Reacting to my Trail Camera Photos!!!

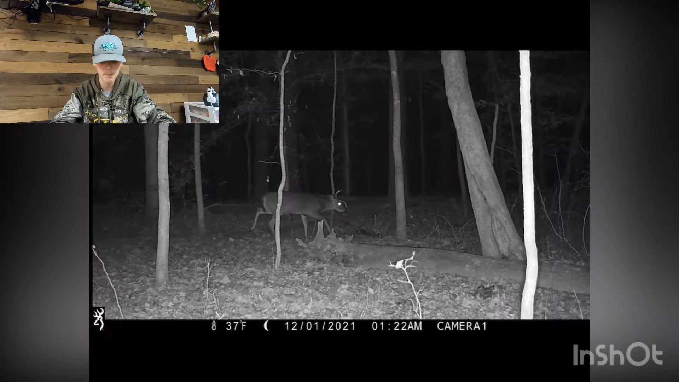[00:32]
Then we have a buck, a four pointer. I actually saw this guy, about, I think it was youth day for Maryland, and he was 50 yards away, in the food plot, and his antler is actually pretty cool, because his antler comes across his face, but I think it's kind of, getting in his way of putting his face to the ground and actually eating, so I'm not sure how much that is affecting him. There he is leaving. There's my dad going to stand.
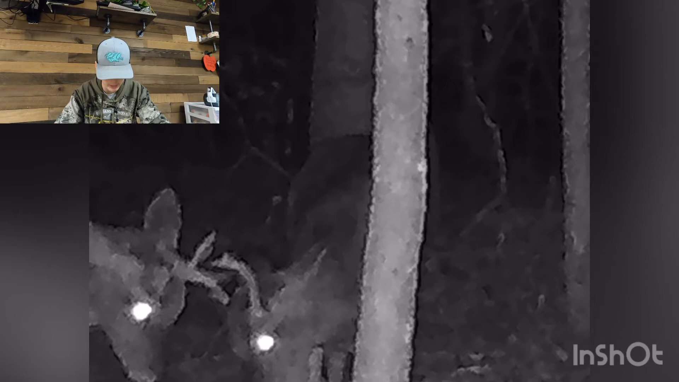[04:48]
got that one. That's that three pointer, I think, and then that's all half rack. Oh, look at them sparring. That is cool, guys. That is cool to see that those deer are sparring. That's pretty cool. Them leaving, eating them corn. And then I think from here on out, like some, I think my dad put up corn again. There's a doe, two does, another doe, doe, raccoon. Look at that. Raccoon standing up on his hind legs. That's pretty cool to see. Raccoon, I think there's a doe back there.
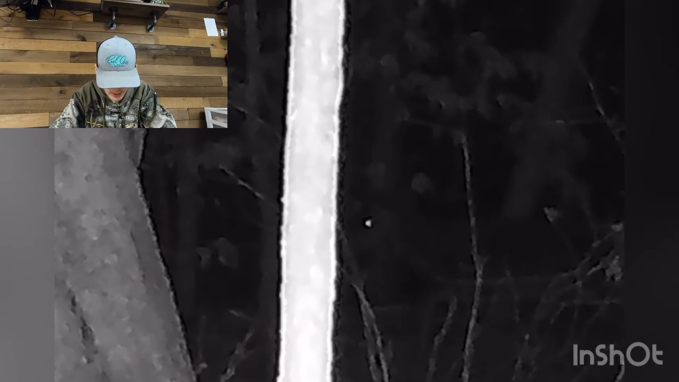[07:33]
Oh, wait, we have that looks like a doe, and then that looks like a doe as well. And then, nothing right here. Oh, there is a deer right there, a doe, turkey. Very excited to go turkey hunting. I mean, I think it'd be a great experience. I've heard great things about it.
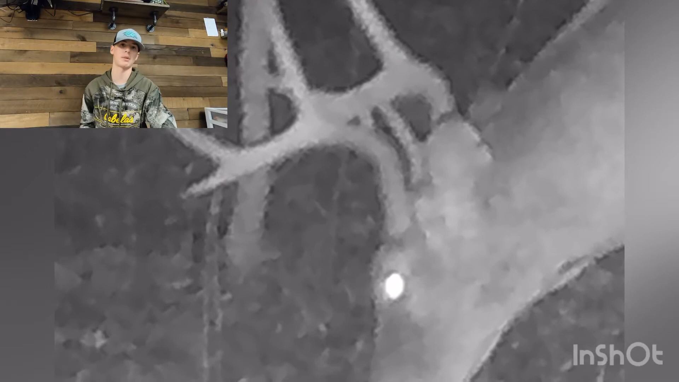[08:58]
Another big boy. He looks different because I think he looks wider and I can see his brow tines. Actually, big brow tines. Next year, that might be a very, very nice deer. Hopefully, looks like 2 or 3 year old deer. Doe leaving. I think we're coming down to the wire here. Turkeys. And yeah, that's it. So guys, if you did enjoy today's video, please make sure to like and subscribe.